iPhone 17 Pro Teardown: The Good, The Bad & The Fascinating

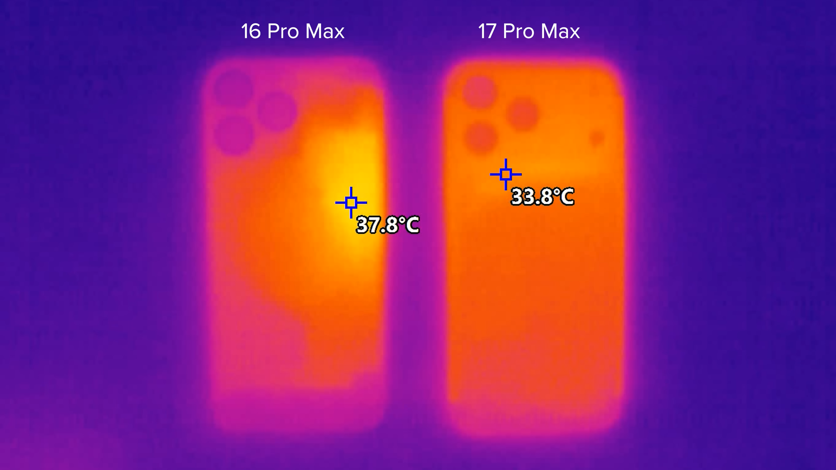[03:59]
We tested the 16 Pro Max against the 17 Pro Max, and there's clear throttling on the 16 Pro Max. It hits 37.8 Celsius and throttles down. The 17 Pro Max chugs at a continuous 34.8 Celsius. So how does it work?